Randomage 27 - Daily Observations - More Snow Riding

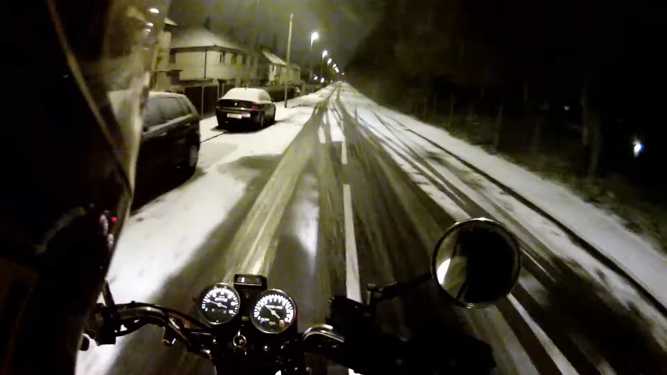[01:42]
Fucking hell, this is... Speed bump.
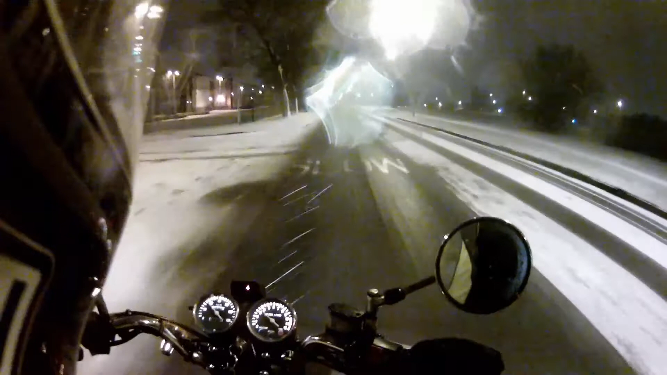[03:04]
Oh, the side winds to boot as well, brilliant, excellent.
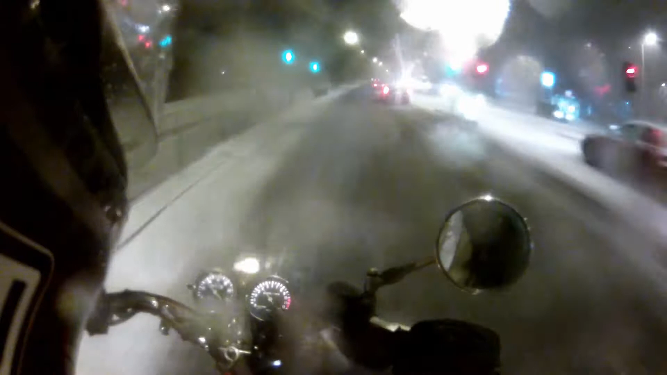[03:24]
Fucking hell, I'm struggling to clear my visor. Stay there.
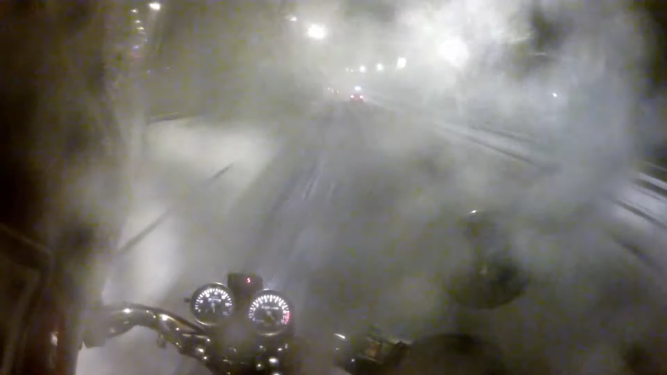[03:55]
But dear me.
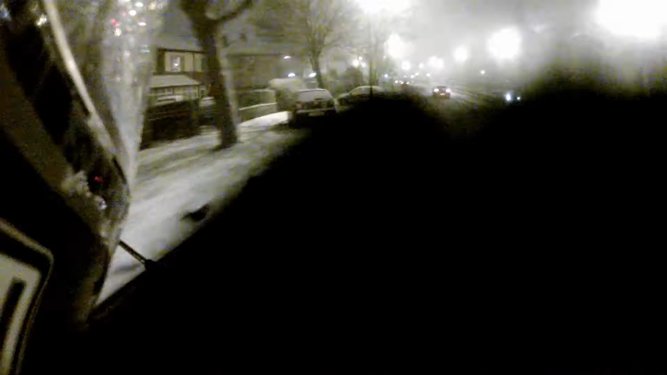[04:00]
All the fun and games. Alright then, down a gear. Down a gear. If he's going, they're going to get him first.
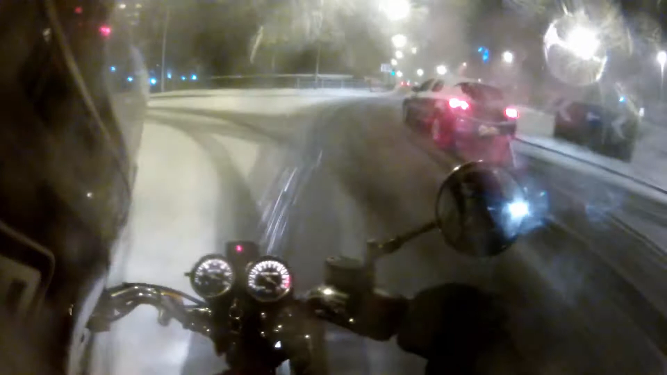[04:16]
I stood it. Clear that. Off of that. Oh, fucking hell. Look at this twat. Yeah, 10 times, mate. 10 times your braking distance. Oh, what an app. KV11 EFJ. You are a twat who does not know how to drive.
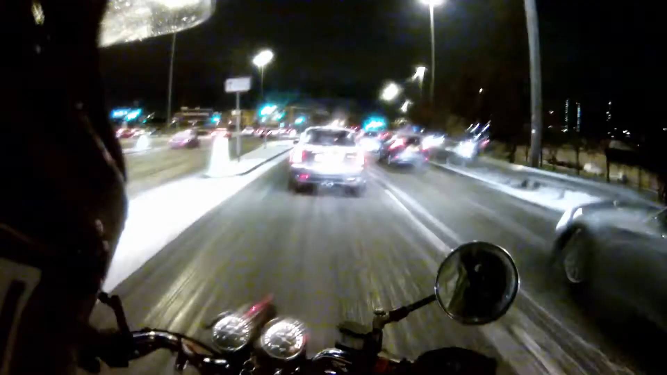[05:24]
Well, that's a bad sign, isn't it? Unless it's just everybody's set off early. Where are you going? Where are you going? Whoa! Fucking look!
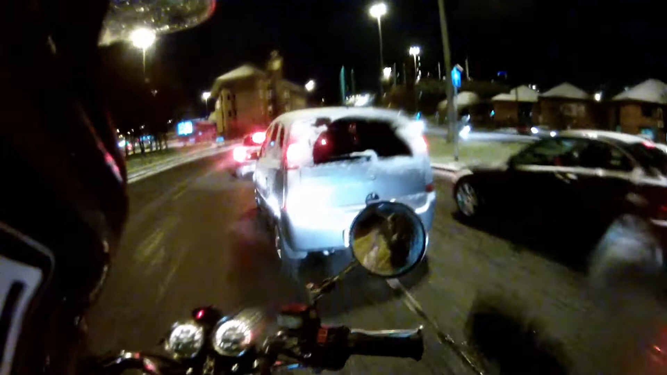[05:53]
MA04 EOK. What the fuck are you doing? This is a slip road onto the ring road.
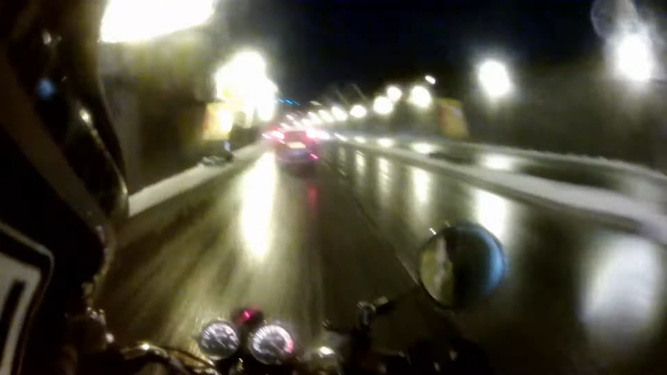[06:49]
Keeping his eyes open. Well played, thank you, Minnie. And this is the running road with slush.